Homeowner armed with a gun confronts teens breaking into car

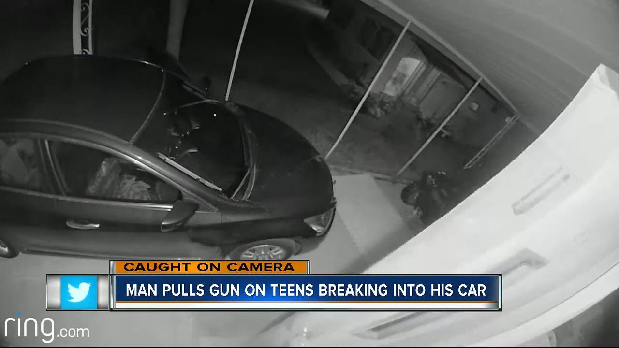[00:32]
The front door flies open. Homeowner Jesse Giles confronts two teens in his driveway. My first reaction was to protect myself, make sure these people, if they were armed, I had my weapon out and I could react.